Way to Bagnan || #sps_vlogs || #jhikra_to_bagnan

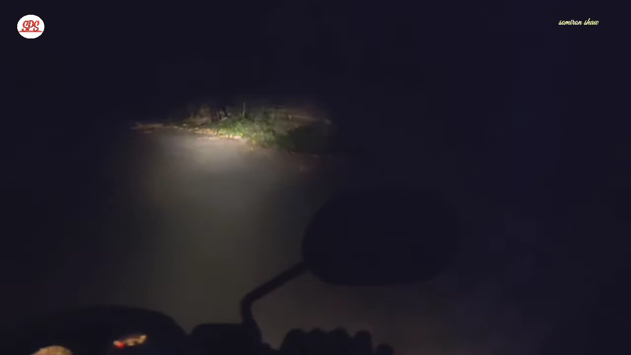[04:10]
মানে খুবই অন্ধকার, এইখানে এই রাস্তাটায় কোনো আলো নেই। কালীমায়ের শেষ মন্দির এখানে, এই মন্দিরের পর থেকে রাস্তাটা, এবার কোনো জনবসতি নেই, কিছু নেই, মাঝখানে ফাঁকা রাস্তা,